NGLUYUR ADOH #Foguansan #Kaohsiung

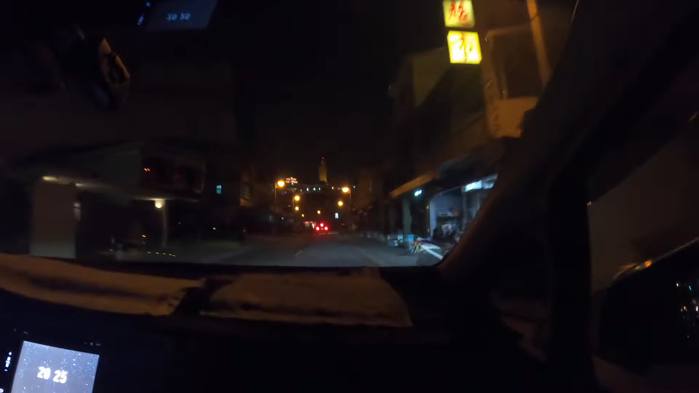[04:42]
Baik, kita sudah mendekati Foguanshan. Ini patungnya ketok. Jarak sekitar 15 menit dari Jiakutang. disambut oleh pemandangan lampu-lampu lampion.